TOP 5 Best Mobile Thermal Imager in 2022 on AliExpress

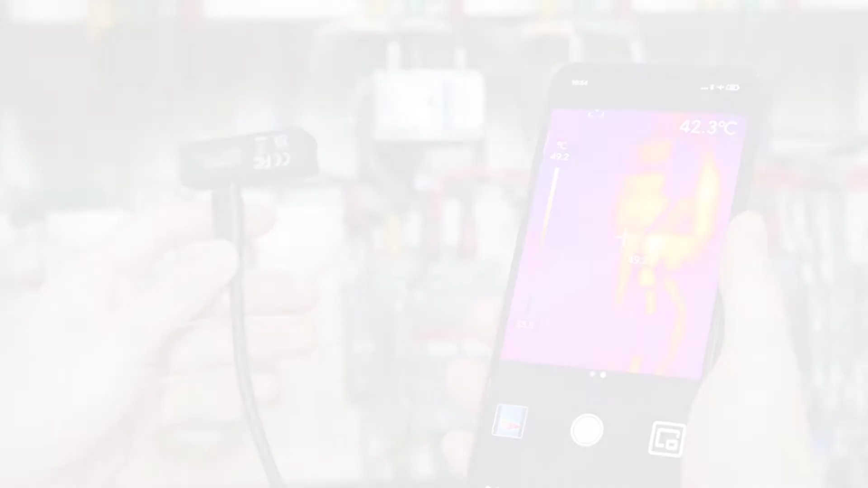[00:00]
Hi friends, are you looking for the best mobile thermal imager? Then, you are in the right place. In this video, we're going to review top 5 best mobile thermal imager on the market.
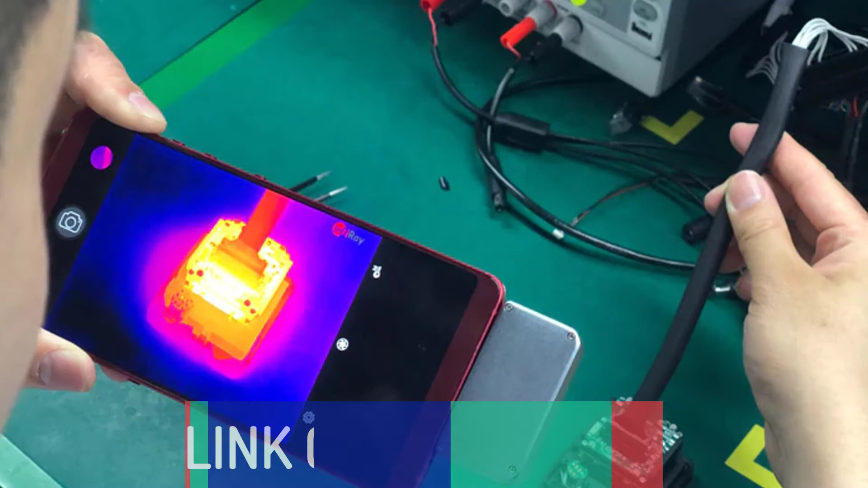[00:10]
All these mobile thermal imager have been selected based on personal opinion, value, rating, reviews, and orders. Okay so let's get started with today's video. Number 5.
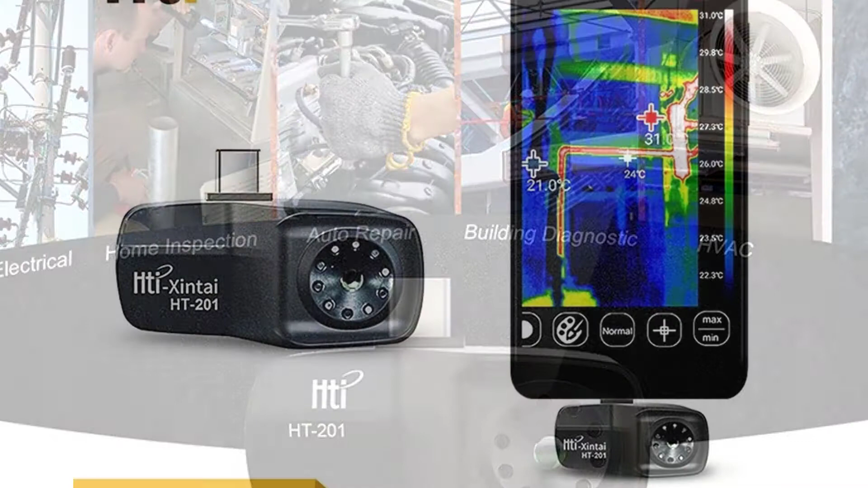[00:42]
On screen: scale top 31.0°C, scale bottom 22.3°C
motor status monitoring, infrared camera for Android phone, finding animals at night etc. This thermal imaging camera app can help you with your problem solving.
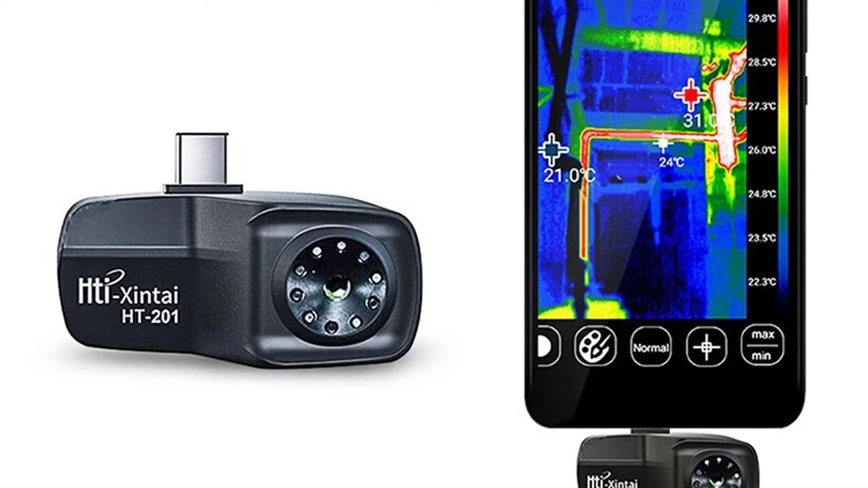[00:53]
On screen: scale top 29.8°C, scale bottom 22.3°C
Ti-HT-201 is an easy-to-use, affordable and lightweight infrared thermal imaging camera that can be applied to detect hot spots and cold spots at home, office, warehouses, factories, etc.
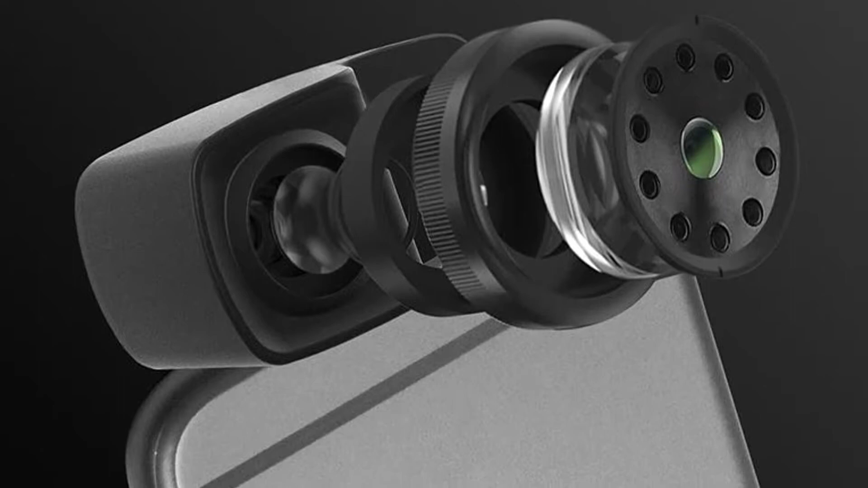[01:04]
It can be used for many purposes such as finding corroded electrical joints in your car, detecting high leakage current, leakages in refrigeration system of warehouses, and detecting the temperature of your home or office.
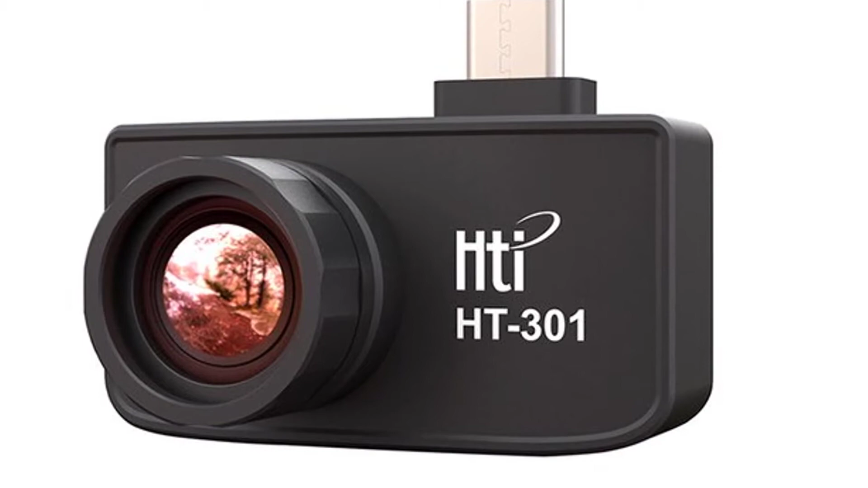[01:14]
This thermal imaging camera app is specially designed for Android phone and tablet.
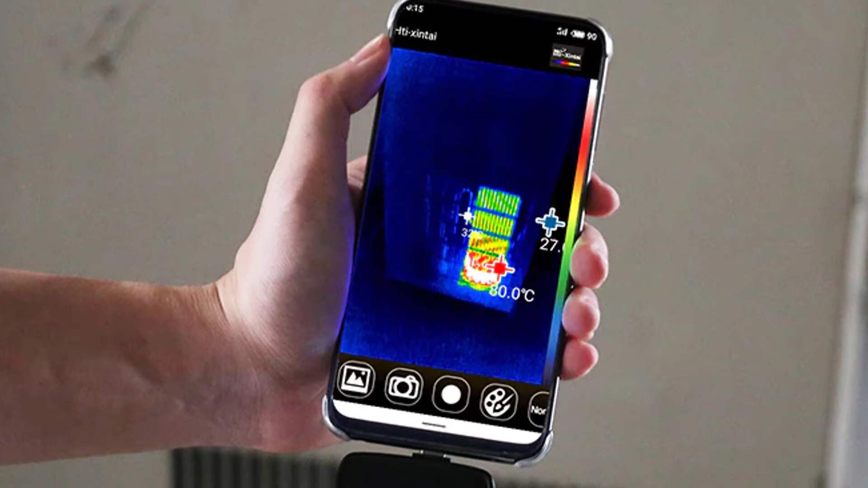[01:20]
On screen: max 80.0°C
This thermal imaging camera is the perfect tool to help you better manage your phone's heat.
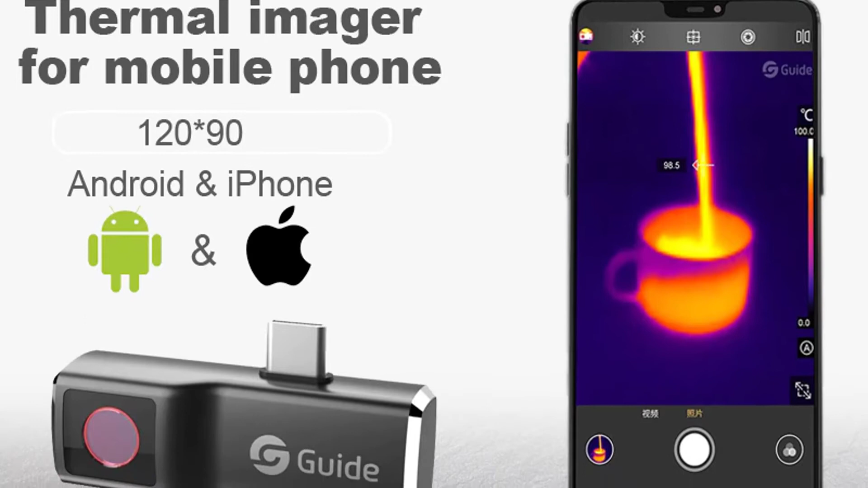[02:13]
On screen: scale top 100.0°C, scale bottom 0.0°C
This camera is designed for home improvement, automotive, do-it-yourself, and industrial applications.
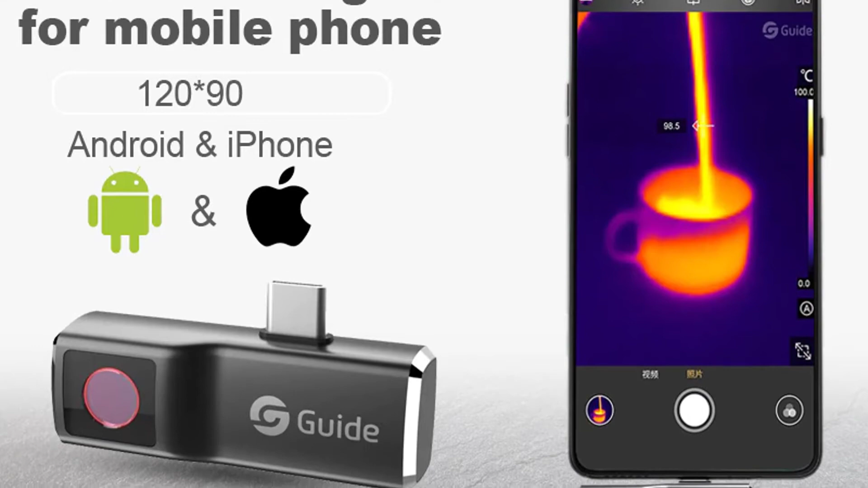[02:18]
The Guide IP-65 is a thermal camera designed to work with your Android or iPhone mobile phone.
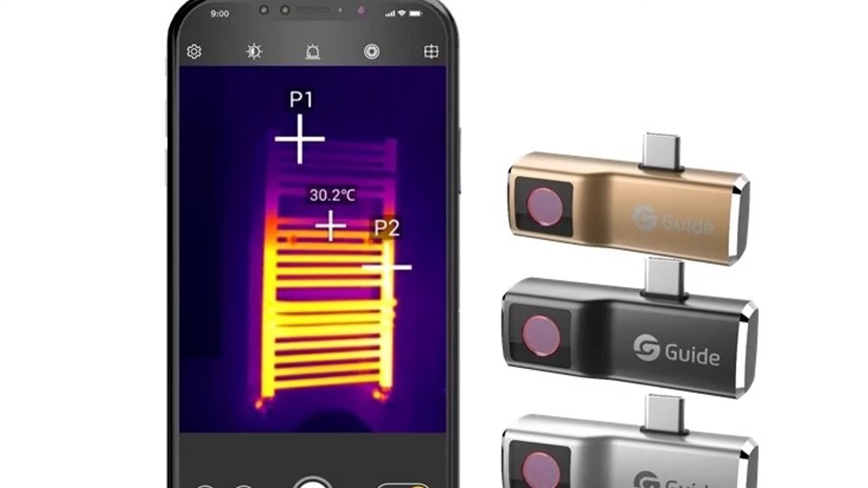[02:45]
On screen: spot 30.2°C
It's easy to use and features pinpoint accuracy, color display and superior thermal imaging technology. Number 3.
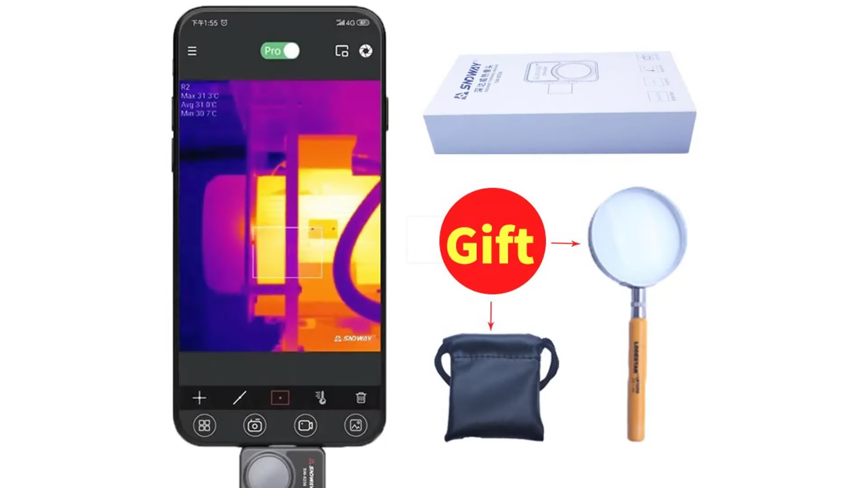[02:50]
On screen: max 31.3°C, min 30.7°C
SNDWAY-SW8256 Mobile Thermal Imager SNDWAY-SW8256 is a good mobile thermal imaging camera,
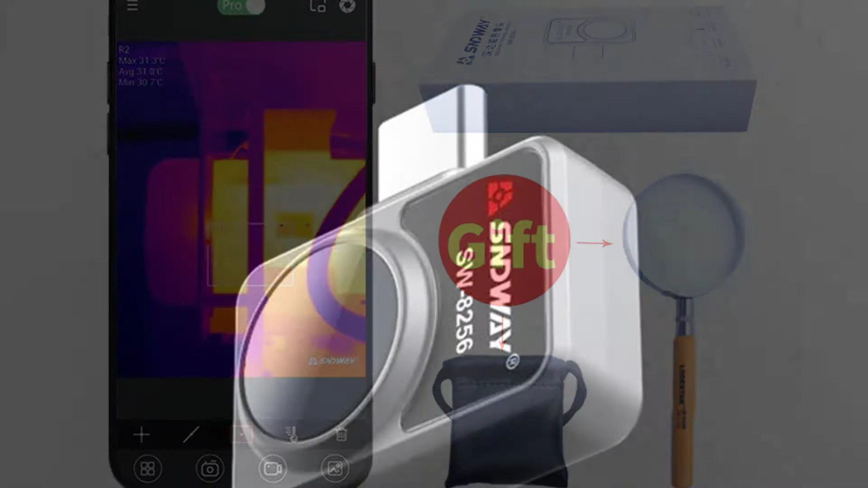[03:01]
which is a great tool to help people detect problems before they occur. Generally speaking, it can be used in a wide range of industries including detecting heat loss, detecting energy leaks,
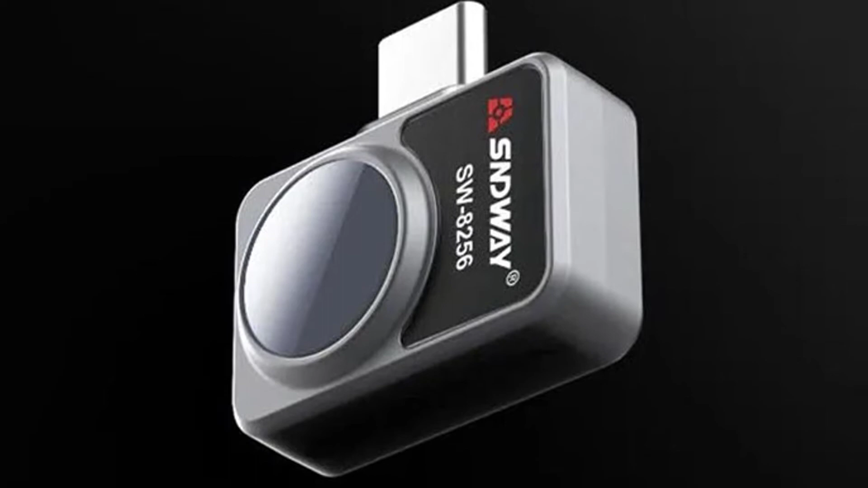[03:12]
finding cold spots in walls, finding hot spots in machine's equipments, locating a pet or child lost in a house, finding out where water is leaking in a roof or wall, detecting water leaks in walls, and so on.
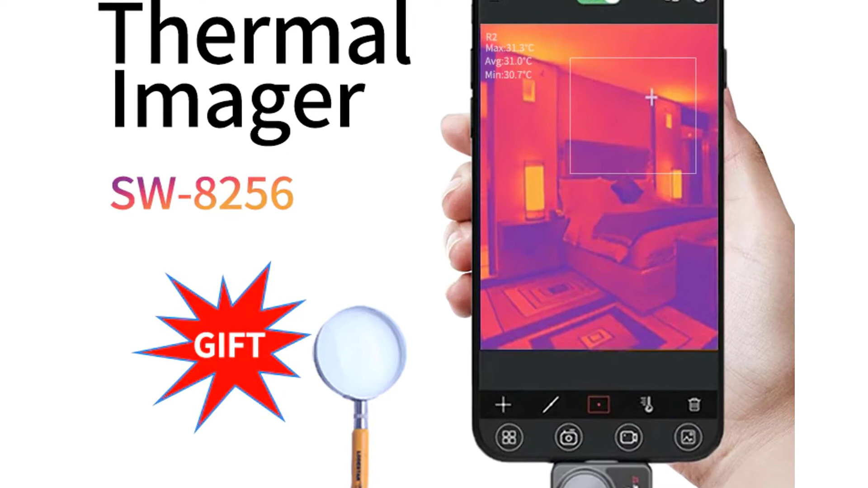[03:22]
On screen: max 31.3°C, min 30.7°C
The SNDWAY-SW8256 Mobile Thermal Imager
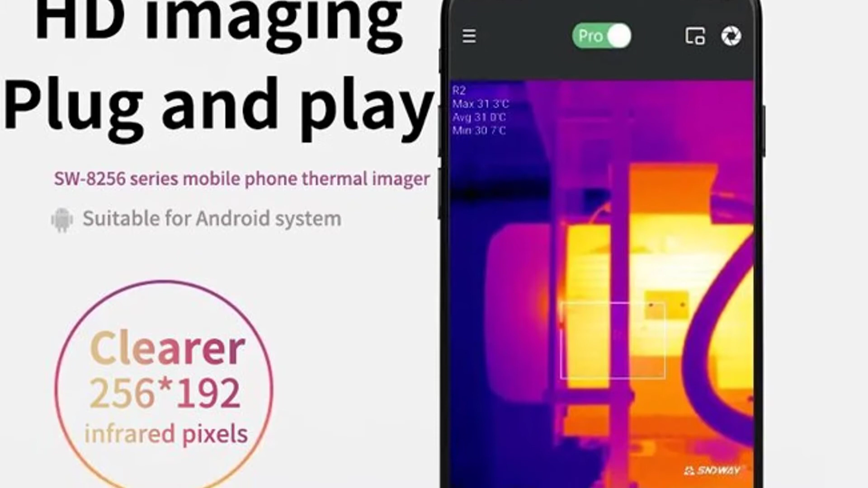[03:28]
helps you find out what the temperature of the surroundings is.
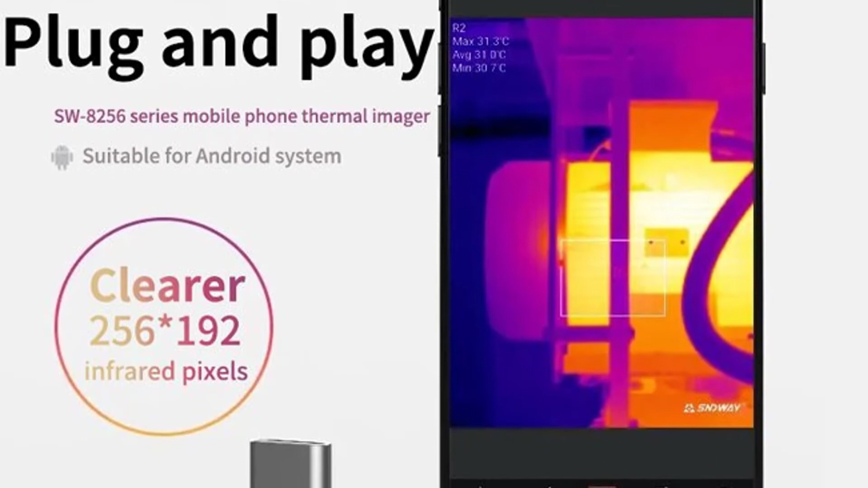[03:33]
It comes with an infrared thermometer, 9 LED lights, a high aperture lens and a USB port. The SW8256 is a user-friendly portable thermal imager and can be connected to a smartphone,